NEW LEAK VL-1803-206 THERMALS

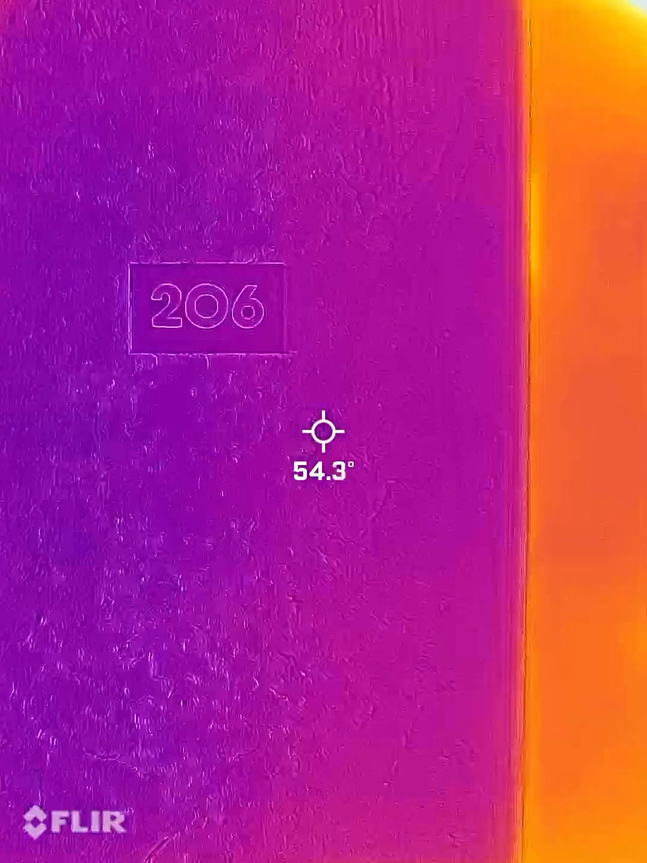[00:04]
New leak, Via Loma, 1803-206. We're going to walk the job.
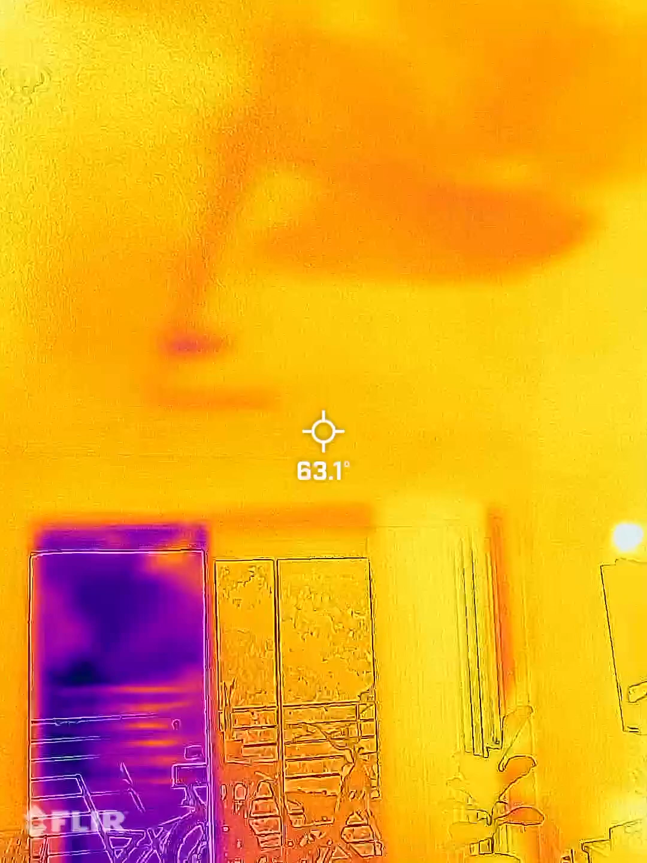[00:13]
Second areas. Living in the ceiling.
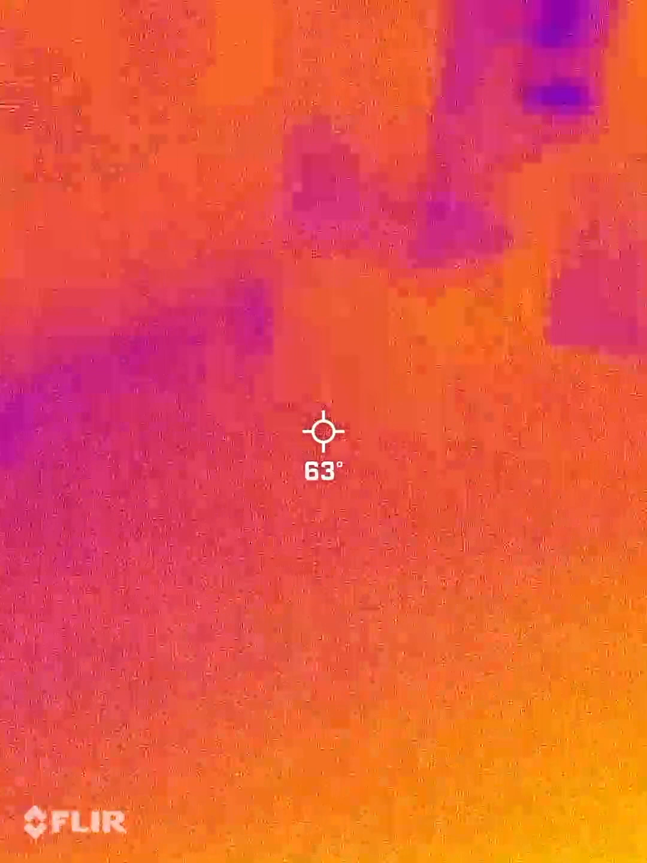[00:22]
This is the kitchen. So the water came down this, up in the ceiling here.
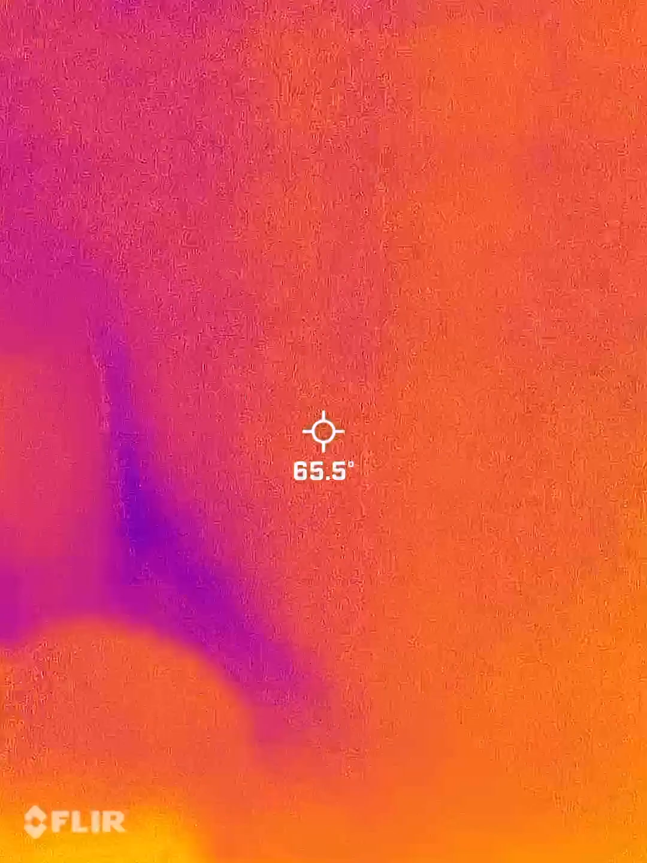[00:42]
Water's down here at the wall.
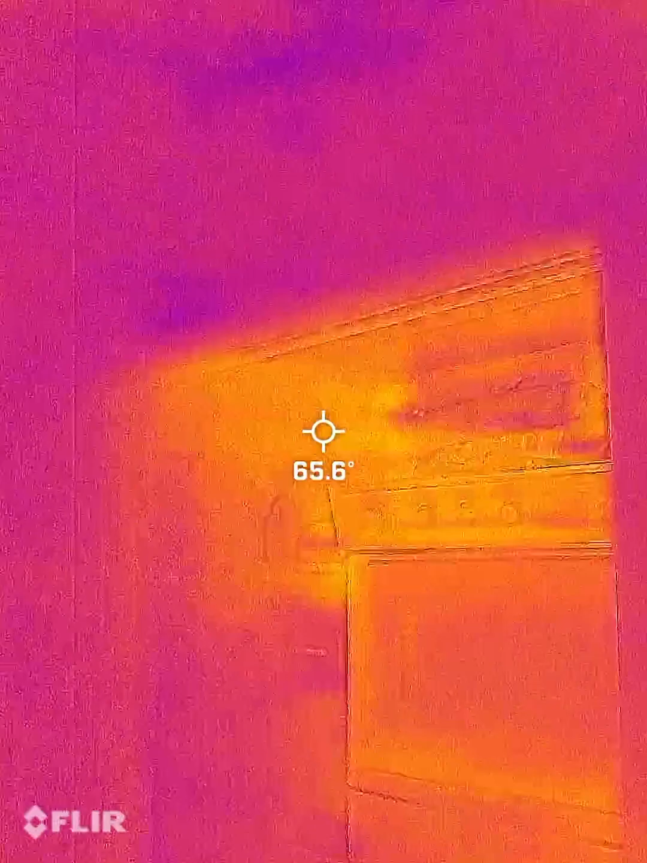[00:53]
This is the hallway. You can see isolated pockets of moisture. Laundry rooms. Ceiling. You can see the moisture there. Came down through the...
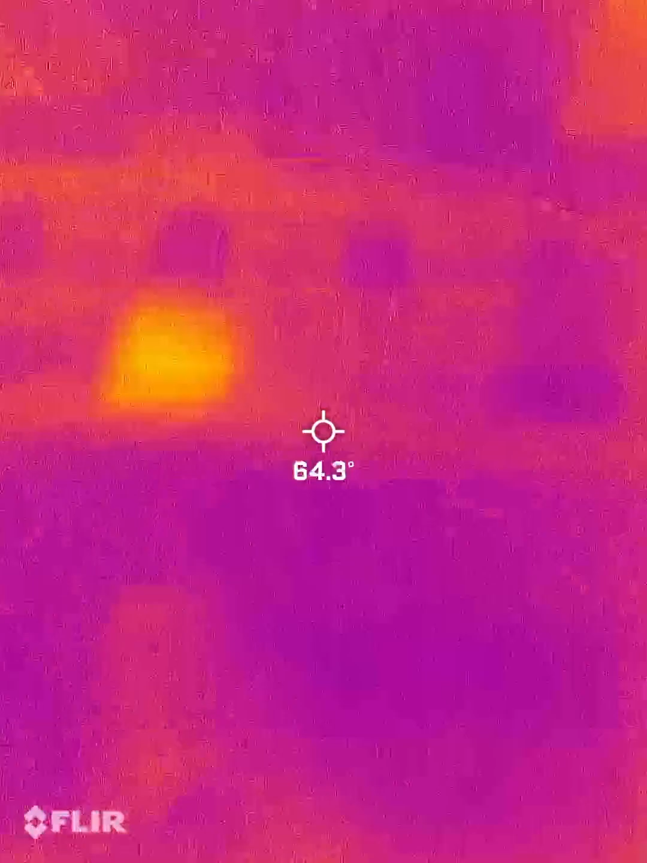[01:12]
Came down through this fire sprinkler. Carpet's still wet here. Walls are wet in the back.
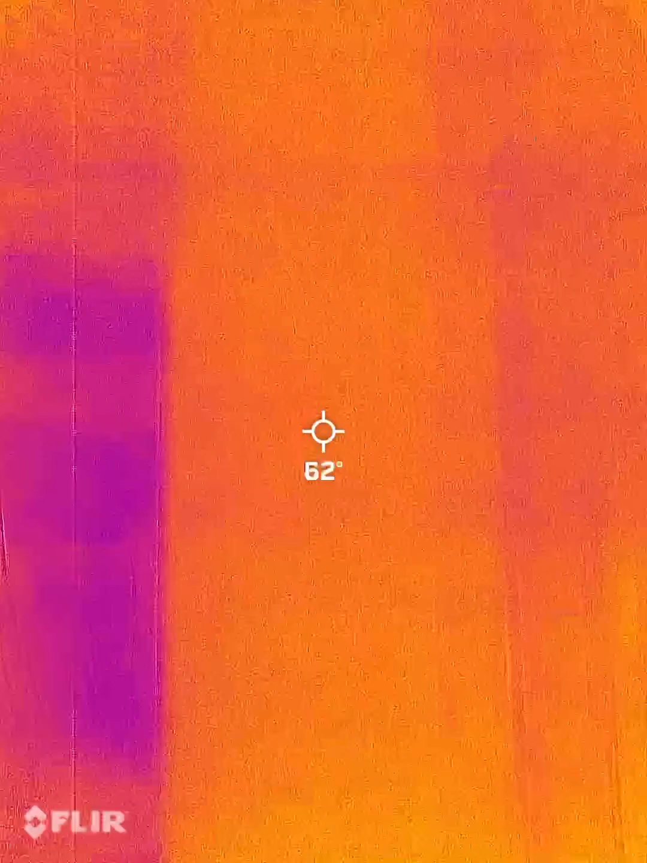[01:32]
Water obviously came down this wall here.
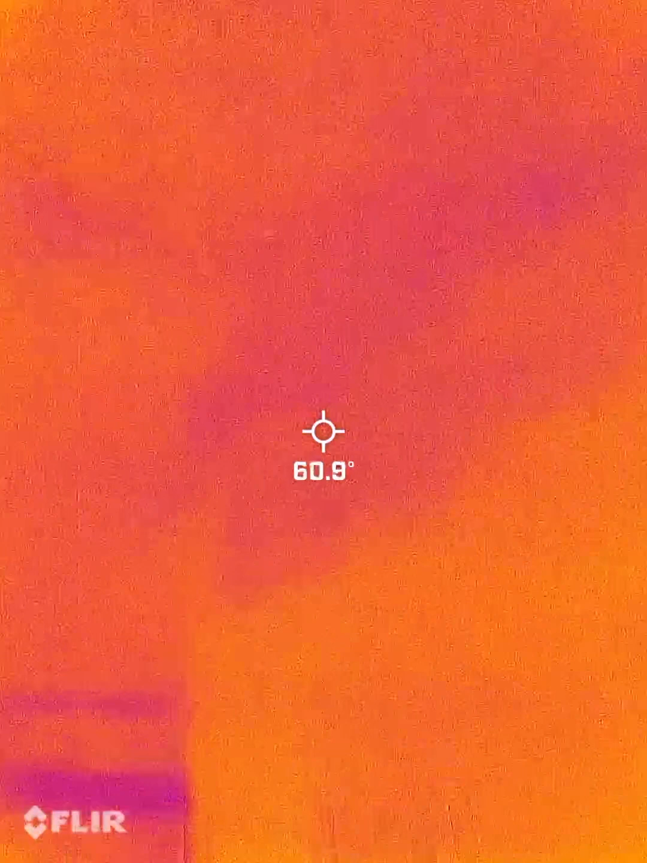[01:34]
Down the wall. Down to the carpet.
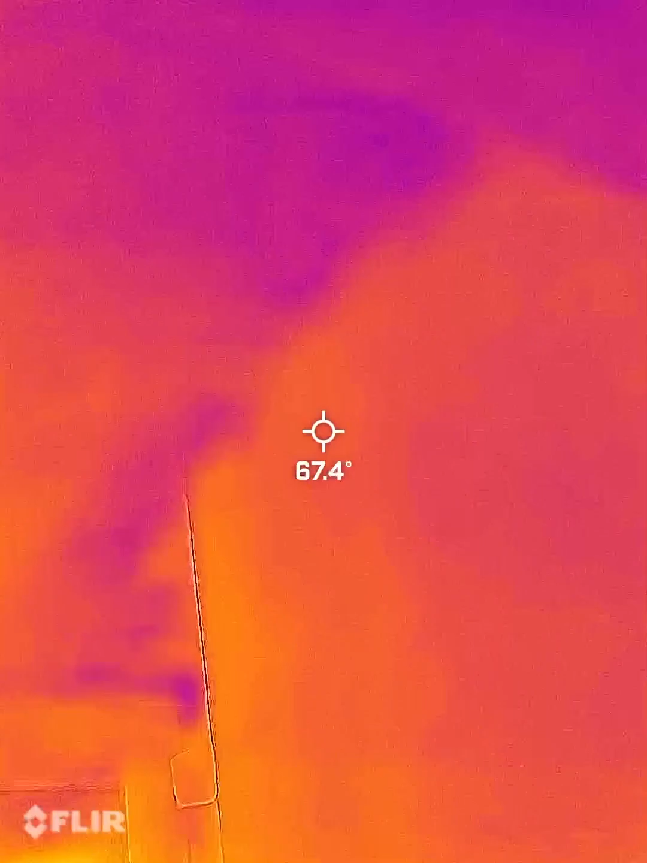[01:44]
Water deep down this ceiling. Down the walls. Yes.
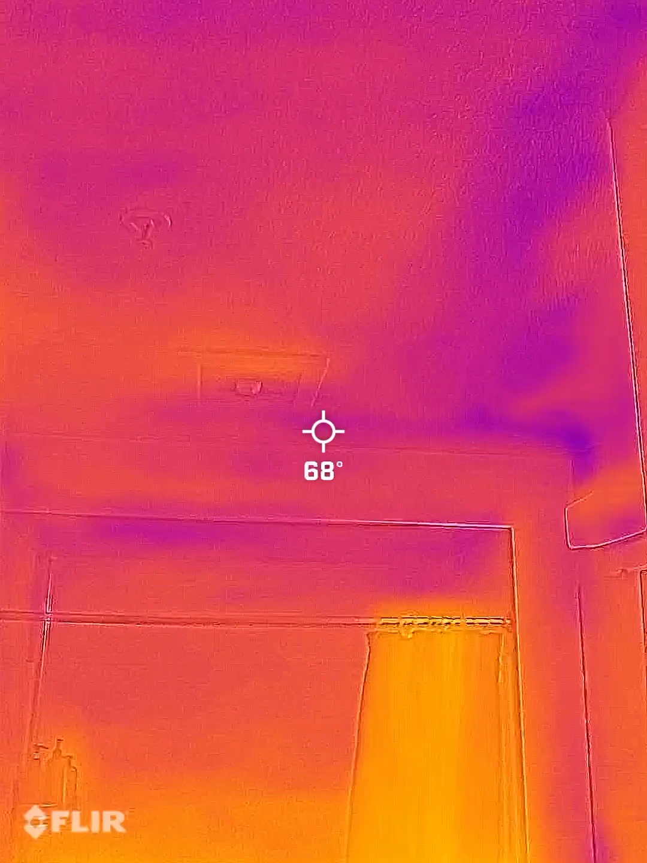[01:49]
Darker shades is moisture. This is the mirror.
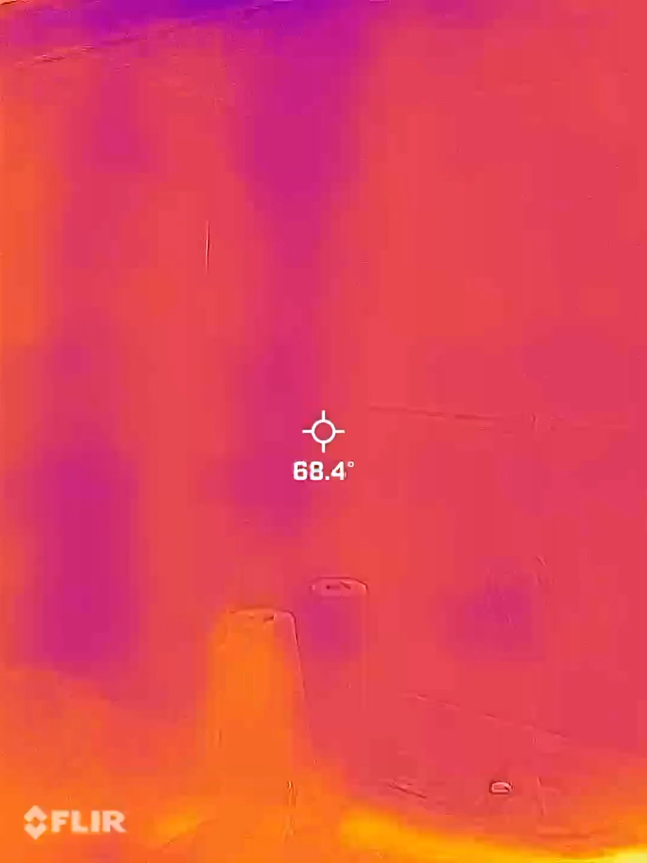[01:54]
The water coming down the mirror.